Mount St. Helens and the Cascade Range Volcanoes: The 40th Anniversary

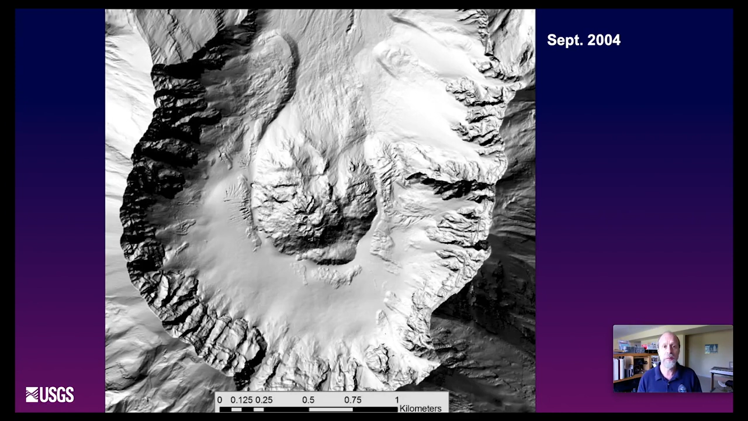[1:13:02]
anything happened then October 4th 2004 this is the beginning of the significant deformation on the crater floor the eruption actually started for real October 11th what we mean by for real is that this is when magmatic temperatures were observed at the surface so we had fresh rock at the surface and then from then onwards I'm just going to page through these we had a series of spines come out to form lava domes first focused on the southeast side of things and then spreading over to the west